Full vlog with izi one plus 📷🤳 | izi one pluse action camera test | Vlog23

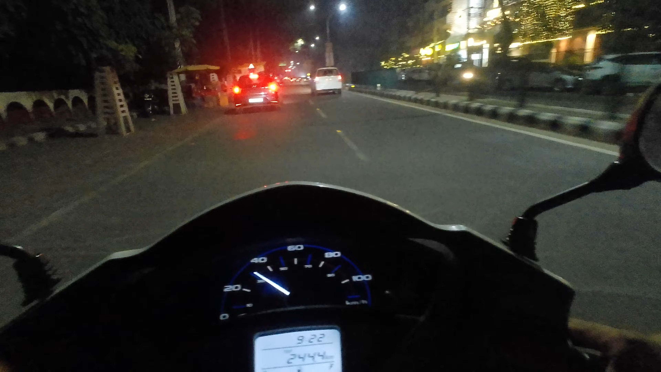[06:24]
हो, और वही ठंडी बहुत ज़्यादा है यार। तो ये है कुछ नाइट की क्वालिटी आप देख सकते हो,
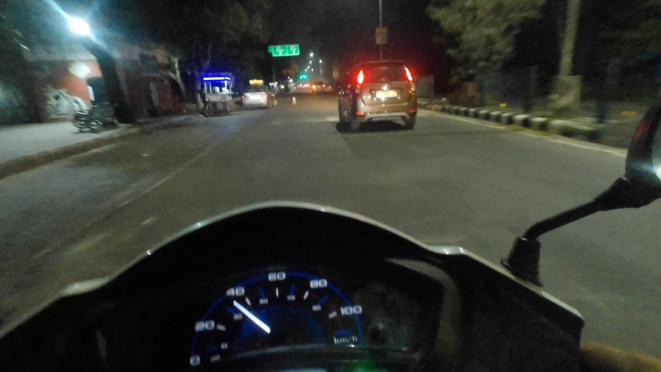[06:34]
आईजी वन प्लस पूरी डार्कनेस में,
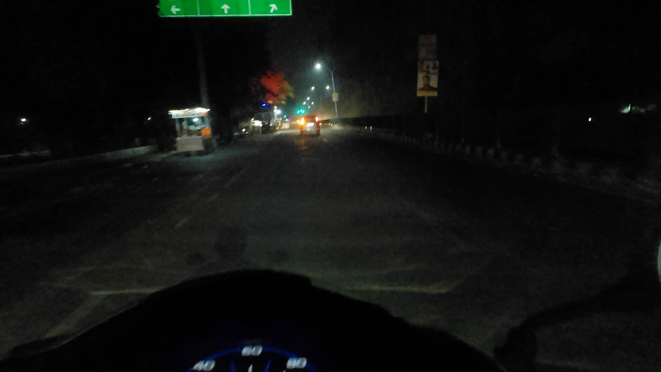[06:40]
मतलब नॉर्मल जो सड़क पे ऊपर लाइटें रहती है स्ट्रीट लाइट्स वो जल रही है, जो कि रोड्स पे इतनी ज़्यादा ब्राइट नहीं रहती, ठीक ठाक सी लाइटिंग है। तो आप देख सकते हो किस तरह की क्वालिटी आती है आईजी वन प्लस कैम की। ओ यार भैया रेड लाइट पे रुकना पड़ेगा।